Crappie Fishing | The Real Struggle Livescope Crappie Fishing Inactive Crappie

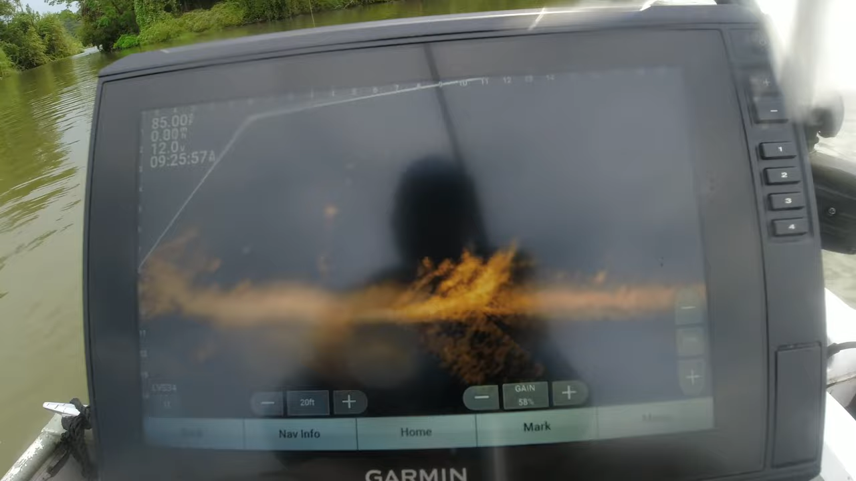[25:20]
I'm scared to leave to go far from the ramp because I think it's going to be tearing down again here in a minute. The way it's looking over there. I really believe it's going to be tearing down. Looks like it may be a couple good ones in there. They're holding above that thermoclam for sure. See if we can target a better fish in there. They all up under that them limbs though.
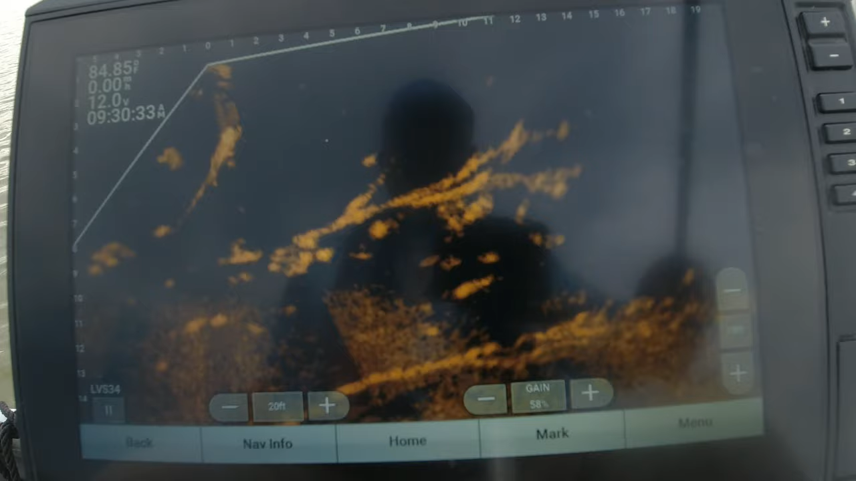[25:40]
On screen: water 84.85°F
He's in there. Come on. Hey, oh, he hit it. Settle back down. Go get your spot back. I'm gonna show put it right back in your face. try to. Let's try one of these here.
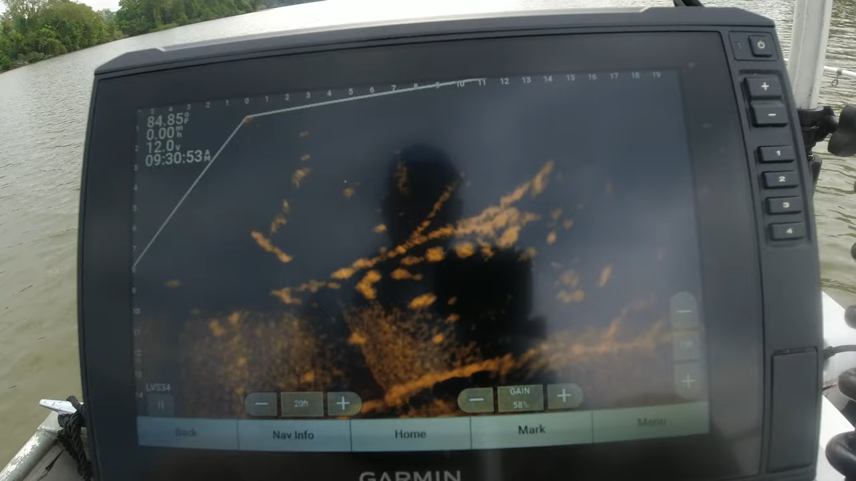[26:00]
Come on. Little bitty guy. Maybe a good one right there. He's up under it though.
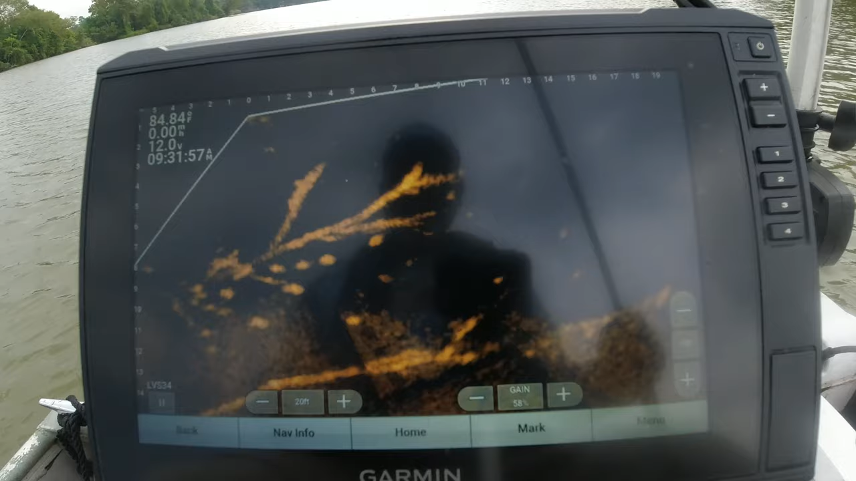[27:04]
There you go. Oh, itty bitty baby. We need something bigger than that. When they're close to that structure, it's kind of hard to tell their size. Kind of hard to tell their size while they're laying on that structure.
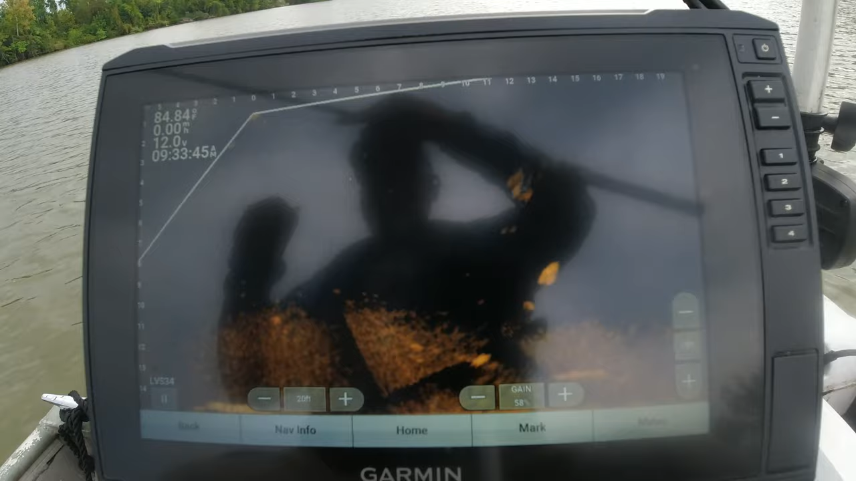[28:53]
One of them. Oh! He hit it, y'all. I had him. Had him coming up, but he let it go. He hit it coming up. This dang wind. Having to choke up on my bait right there. Come on, hit it.
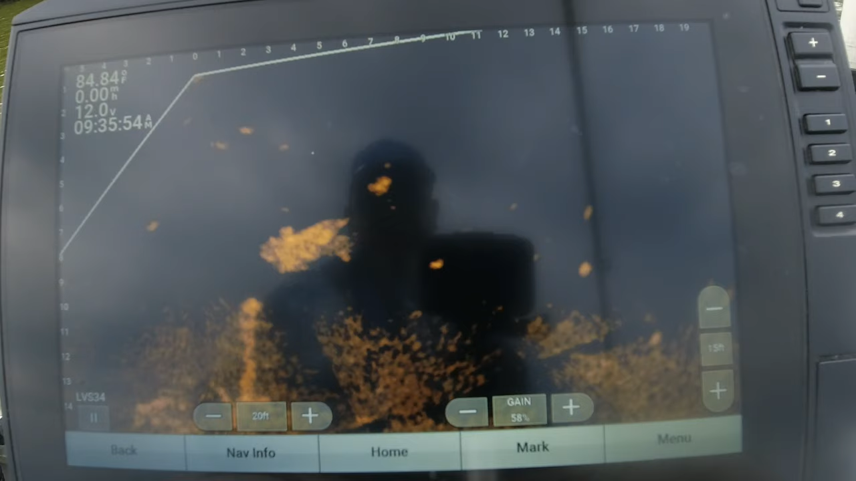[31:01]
On screen: water 84.84°F
ton of bait down there. There we go. Man, I had to choke up a lighter for that, Joe. If I can hurry up and get him in the boat, he'll be a nice box fish. 12-inch fish, 12 and a half maybe.
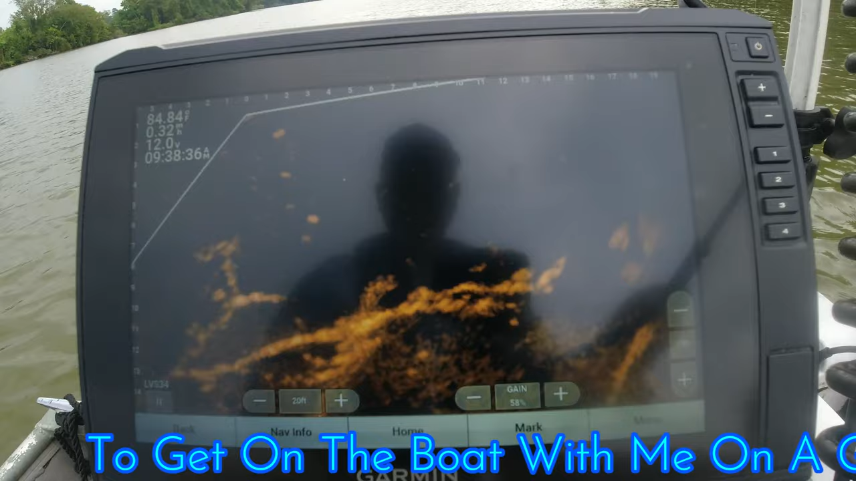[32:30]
Try to target that one right there.
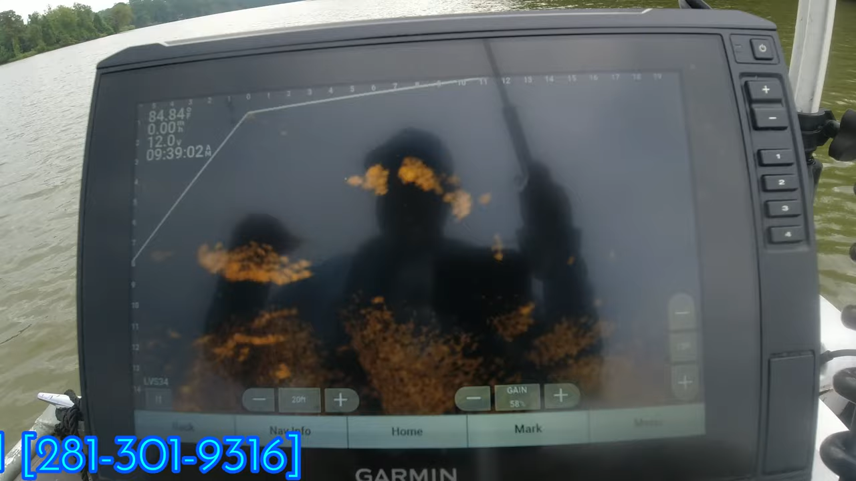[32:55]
What's really going on? I think I need a bigger hook. Ooh-wee.
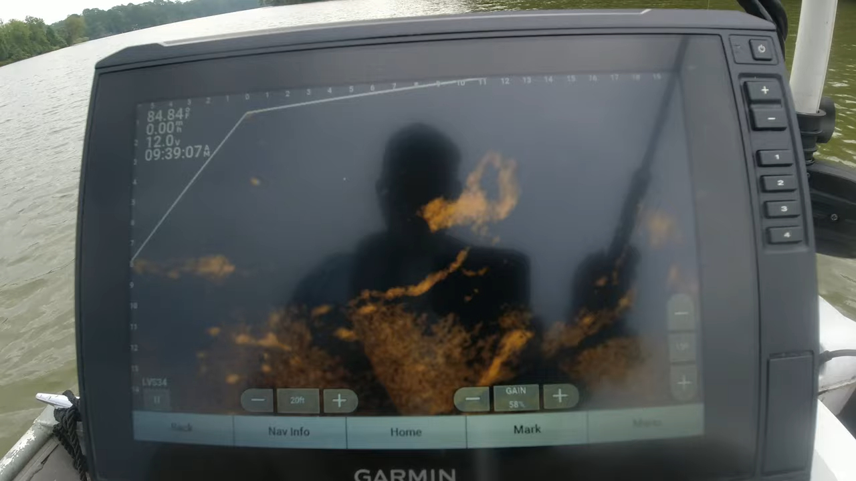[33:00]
No, I did a good hook set on him. There's another one right there.
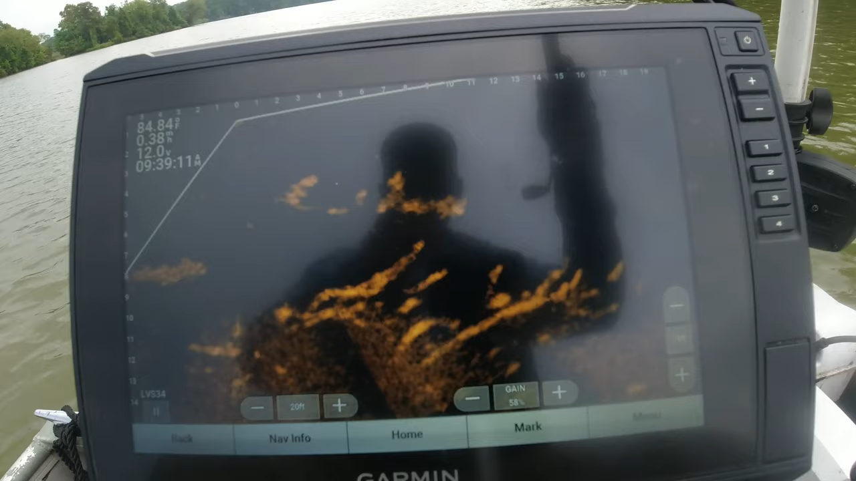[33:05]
On screen: speed 0.38 mph
See if we can get him. All right, I'm not sure if that's the same fish, but I see a fish. I had to change my hook up my external battery to my camera. All right, where'd they go to? Having to look it over good, y'all. Not seeing that one I seen a while ago. Battery wanna die down.
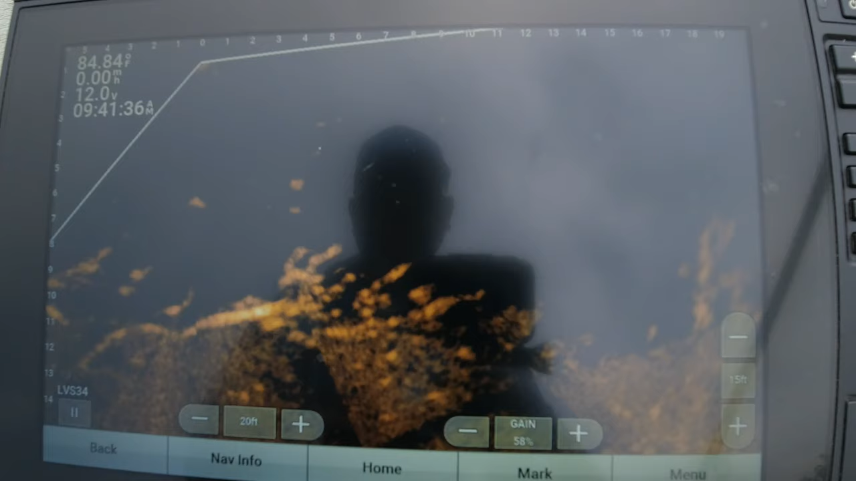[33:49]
See one way out there at that tip, but it's one that was a lot closer in. That looked like one right there. I can slow down a little bit. Come on.
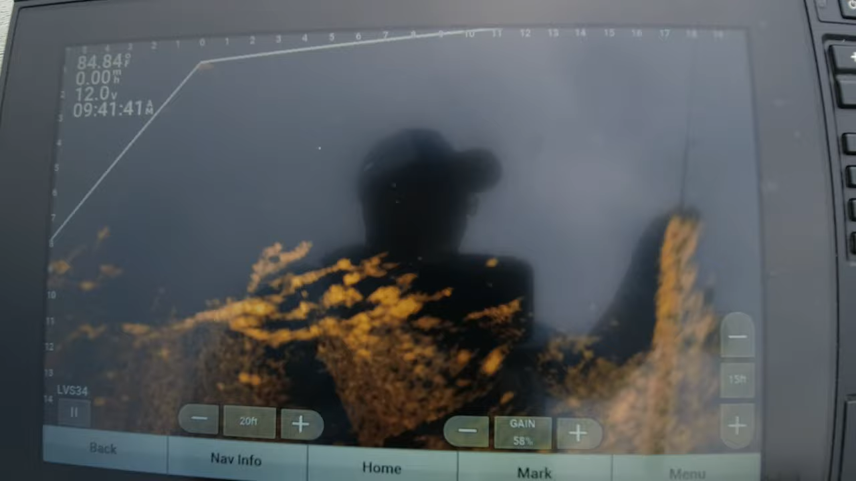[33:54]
See if we can put it back in his face again. He was interested. Come on, fish.